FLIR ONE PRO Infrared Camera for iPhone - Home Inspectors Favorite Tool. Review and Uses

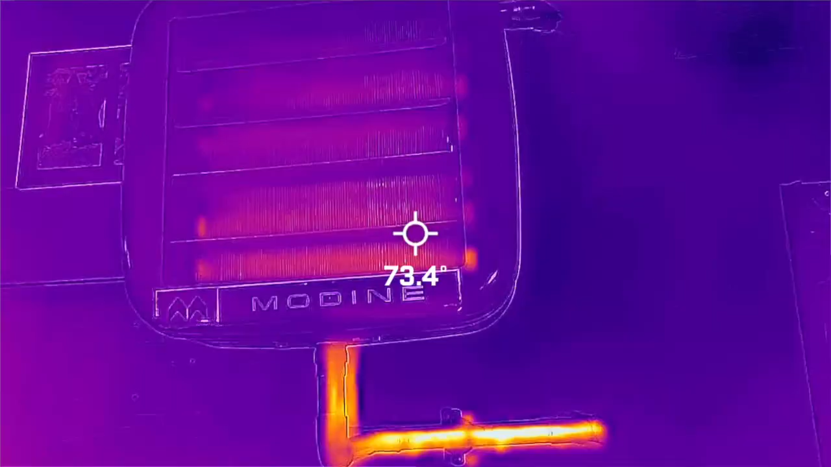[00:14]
I use it on every single home inspection to check leaks,
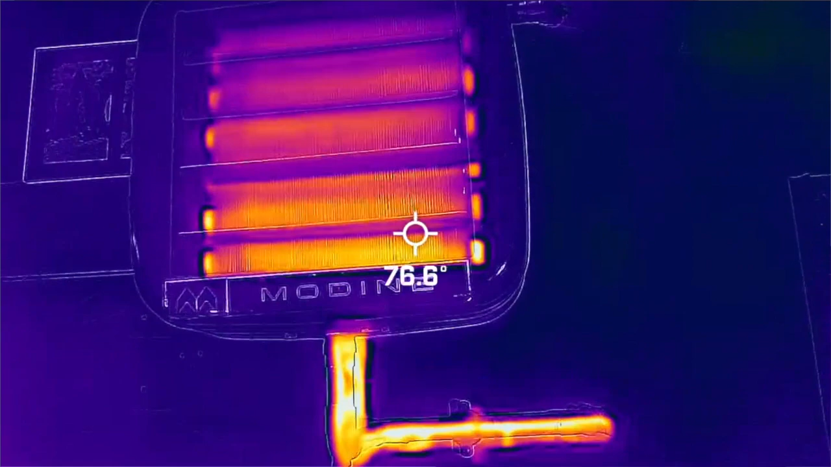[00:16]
check the heat, check the AC, insulation, many applications for this camera.
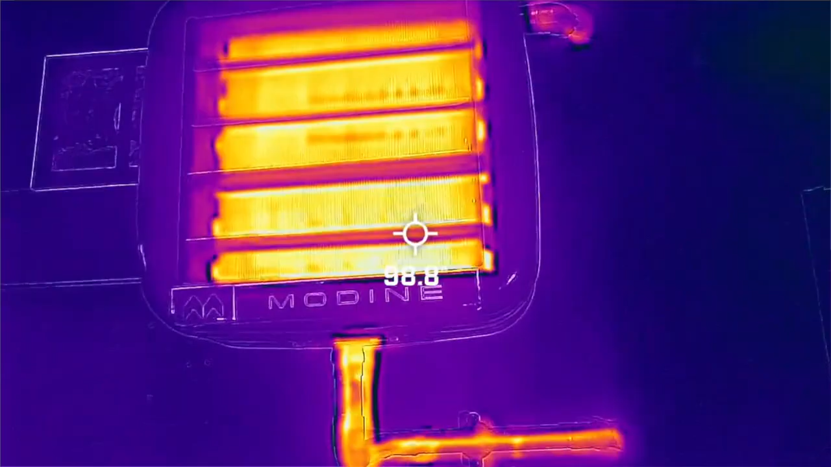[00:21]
This is it. It's not very big.
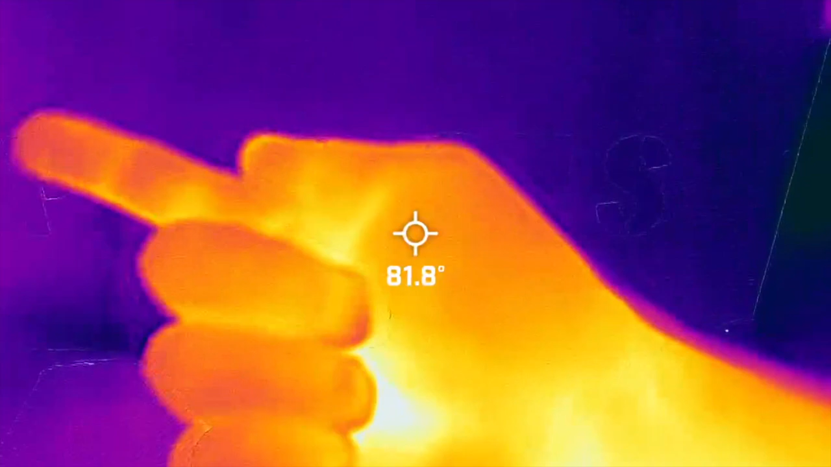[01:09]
The range in the top corner here will change as different things come into the screen.
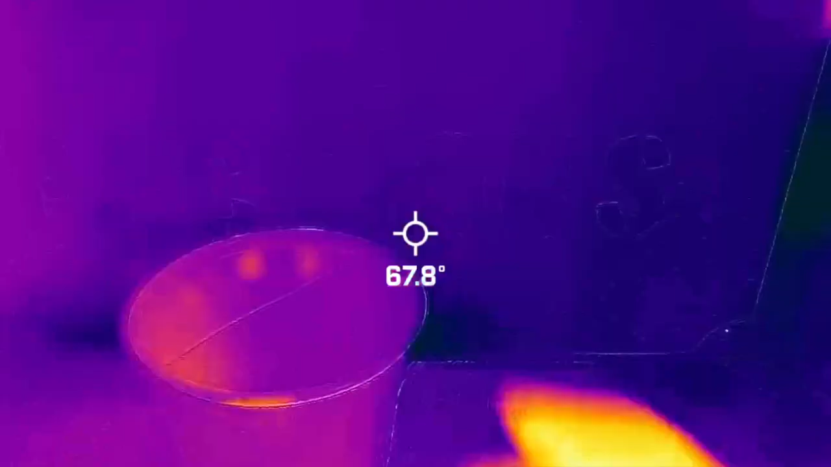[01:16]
Here's a cup, just a room temperature cup, no water in it.
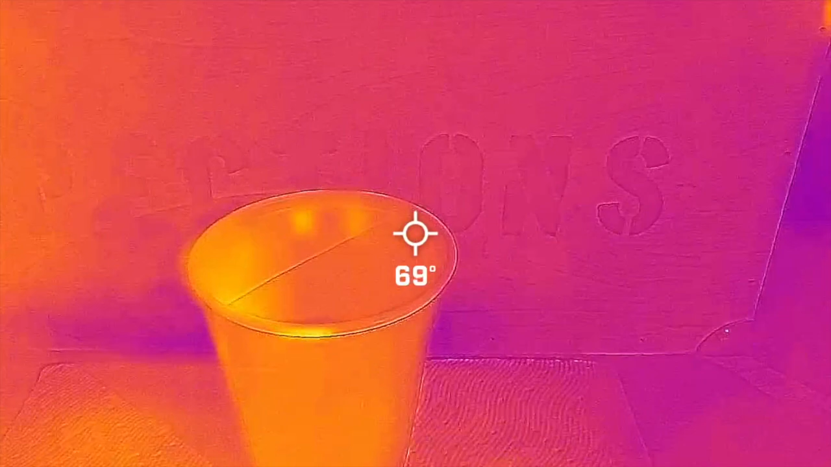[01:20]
Let's check the heat.
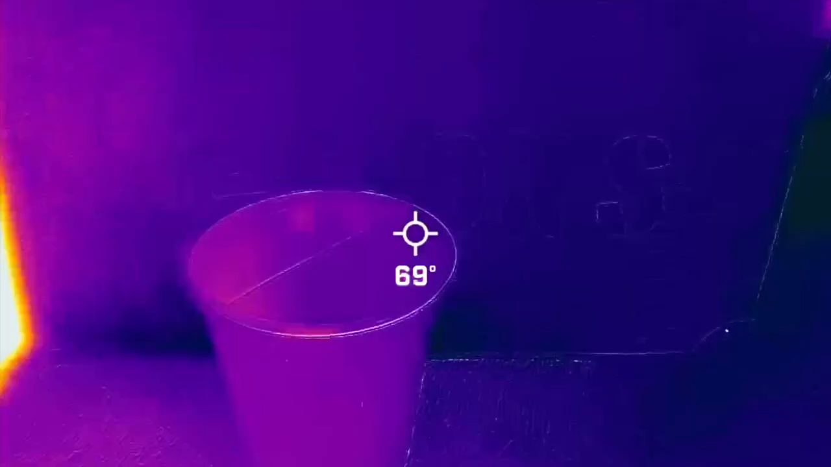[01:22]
So there's, you can see the range changed up here. It changes with my hand going in and out.
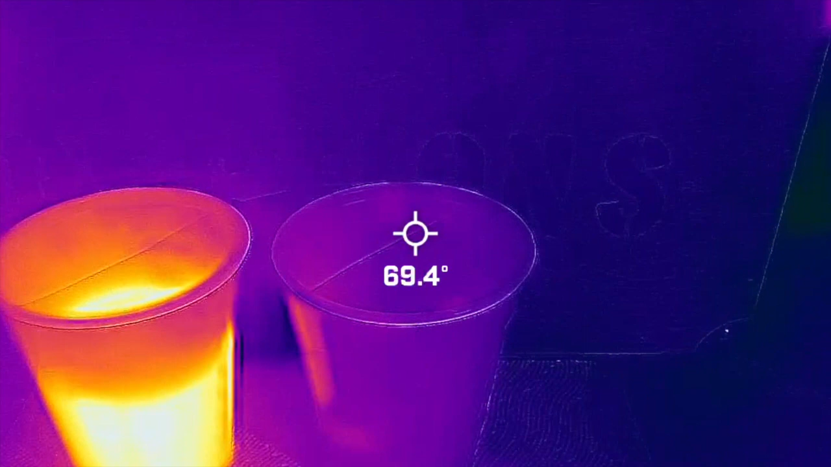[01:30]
So that's checking the heat. That's like your forced hot water, forced hot air, and AC. Range lowers down again in the corner up there.
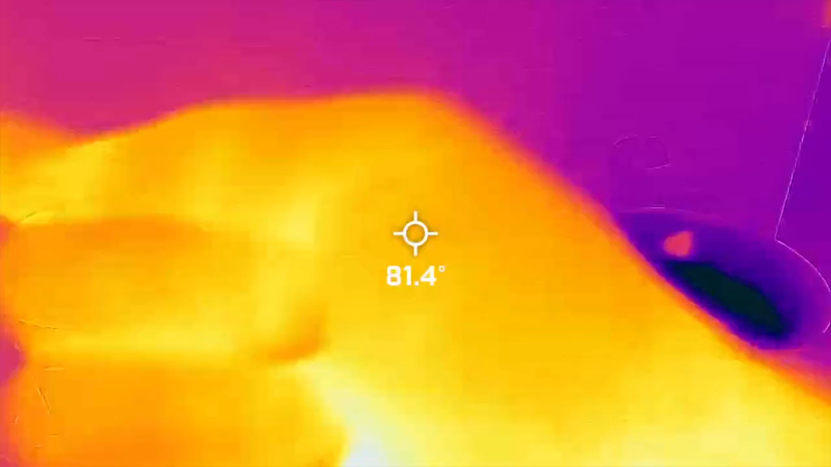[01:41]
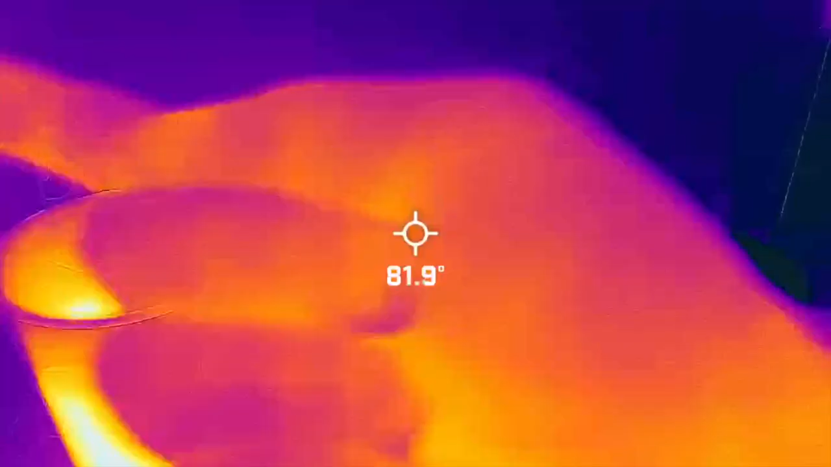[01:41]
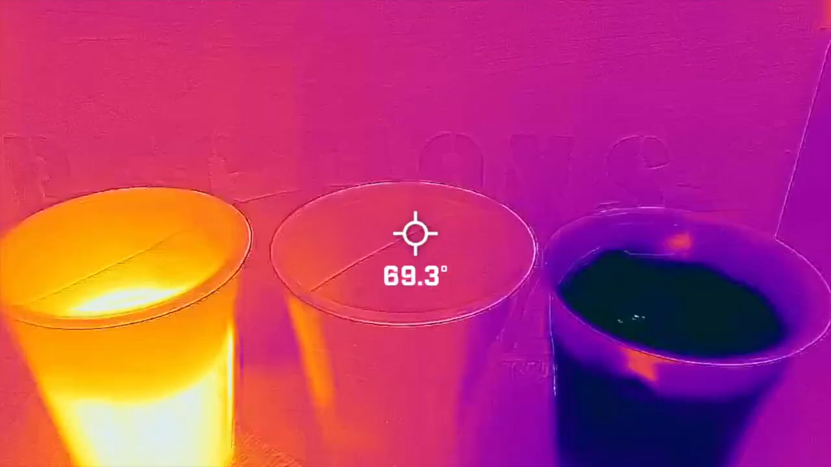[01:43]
Range drops down. So there's your air conditioning right there. Great. Check the heat. Check the AC. Check everything. Check insulation.
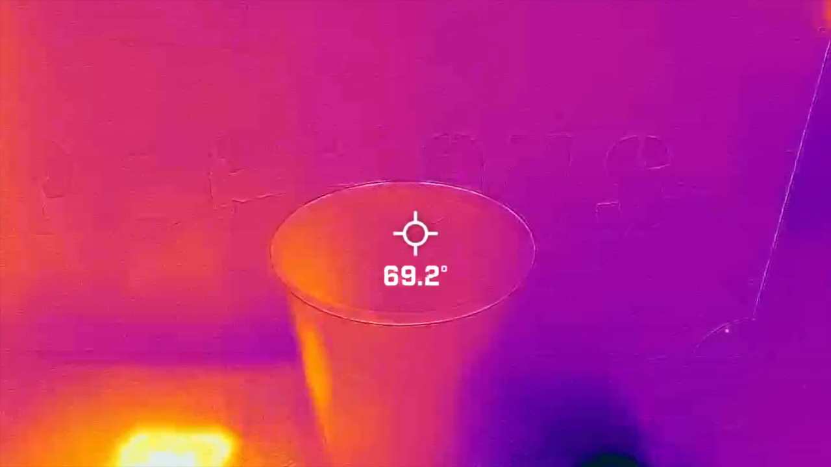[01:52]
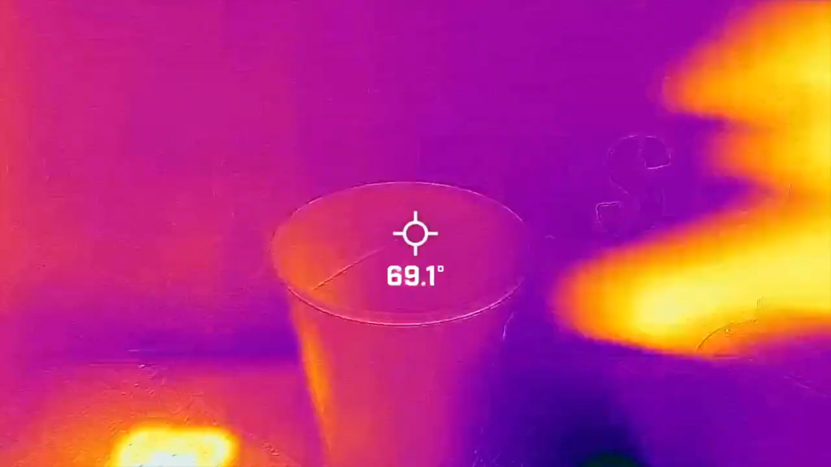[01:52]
It shows differences in temperature.
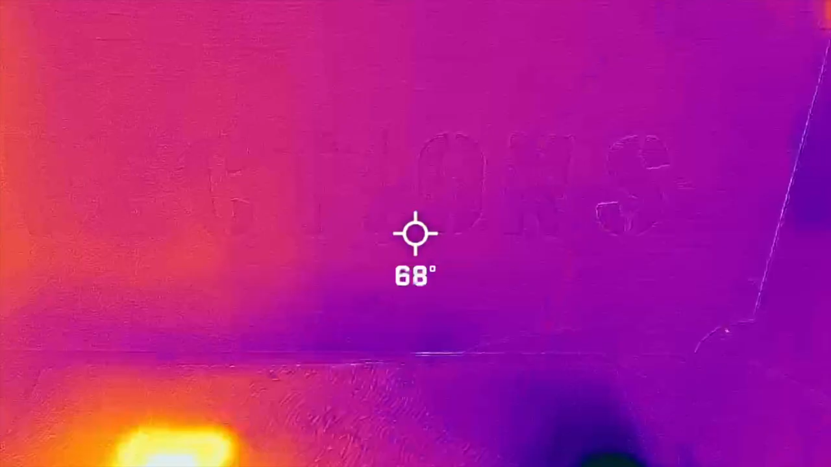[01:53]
When you're looking for leaks, there's a leak right there.